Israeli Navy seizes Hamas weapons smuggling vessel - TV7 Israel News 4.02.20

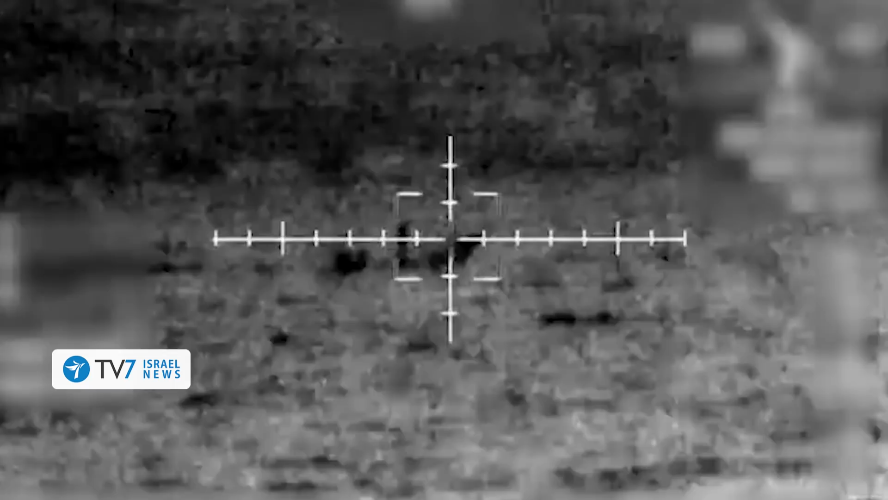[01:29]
The vessel was successfully captured and
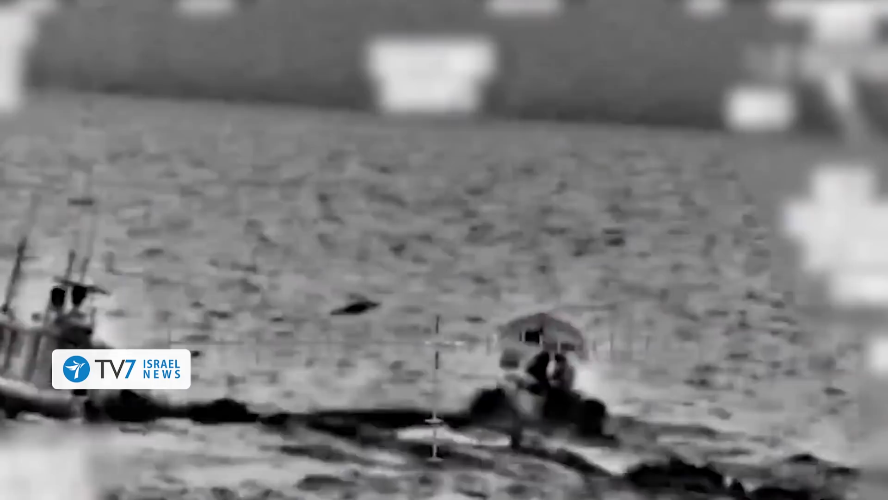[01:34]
two terror operatives aboard were apprehended and then transferred to security forces for further questioning.